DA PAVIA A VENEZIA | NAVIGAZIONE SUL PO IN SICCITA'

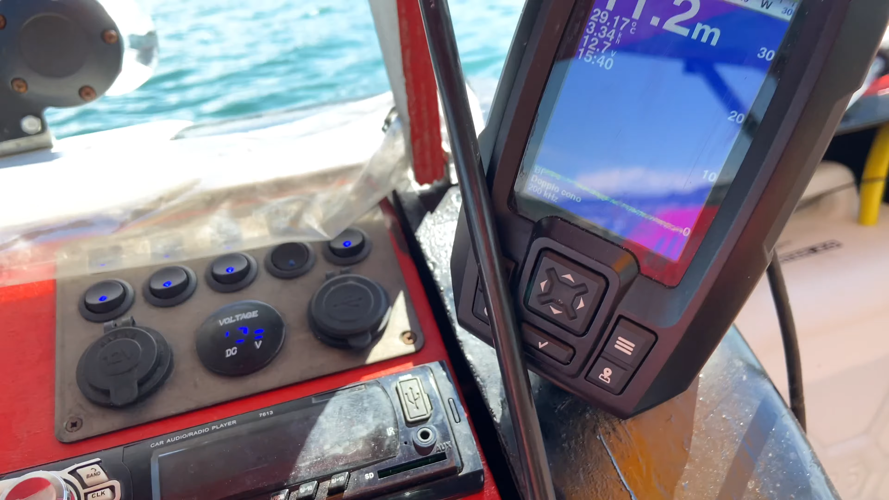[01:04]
On screen: depth 11.2 m
abbiamo l'ecoscandaglio velocità e tutti i dati vari della temperatura dell'acqua orario e
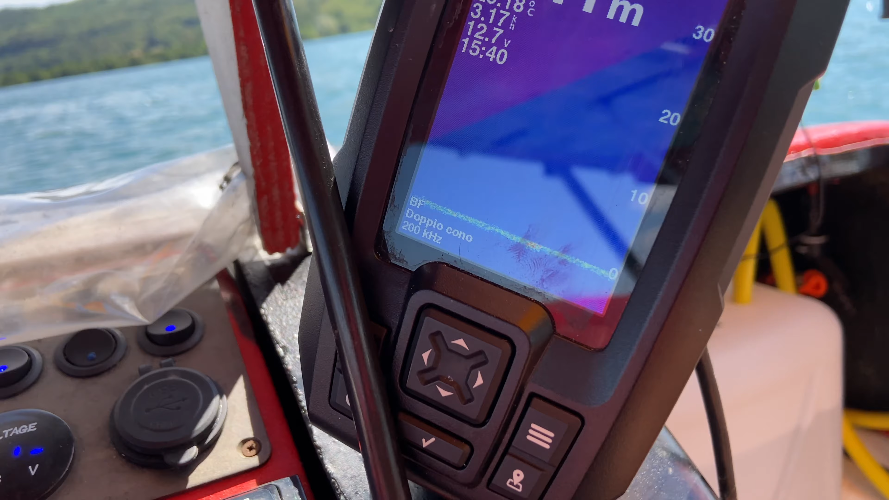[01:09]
quant'altro qua abbiamo altre temperature come ad esempio l'alimentatore del motore temperatura della centralina dei pannelli fotovoltaici temperatura all'interno